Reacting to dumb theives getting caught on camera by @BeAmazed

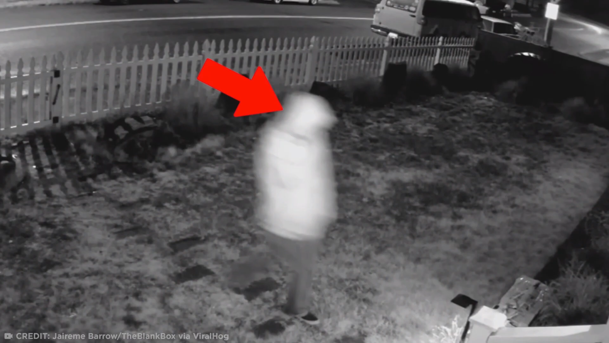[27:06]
by the way from tacoma washington decided to steal this package he's yeah what's in it a firecracker little did he know this house was far from an easy target and he'd accidentally stumbled
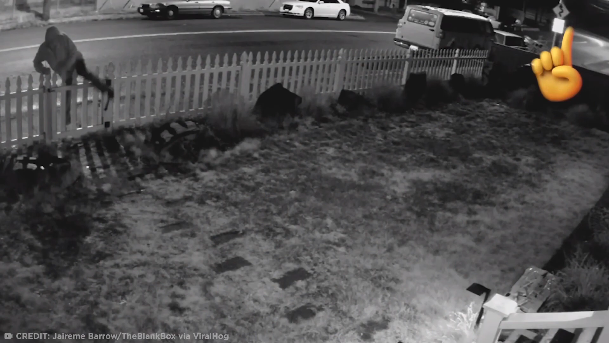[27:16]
upon the home of jeremy barrow the creator of an anti-porch pirate booby trap called the